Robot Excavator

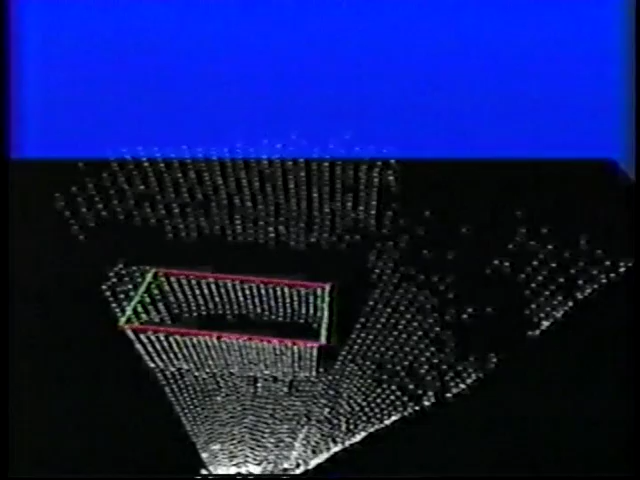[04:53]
Truck features, such as bed rails and canopy edges, can be reliably identified to determine the truck's location and size. This recognition technology could be used to enhance wireless tele-remote operation when visibility or depth perception are impaired.